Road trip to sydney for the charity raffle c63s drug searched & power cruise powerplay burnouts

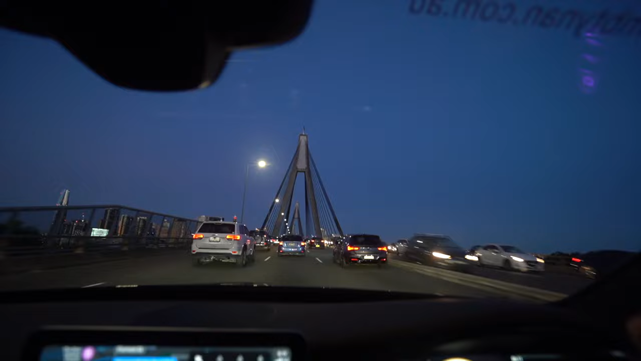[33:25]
There is a lot of cool bridges here. That's probably the only good thing.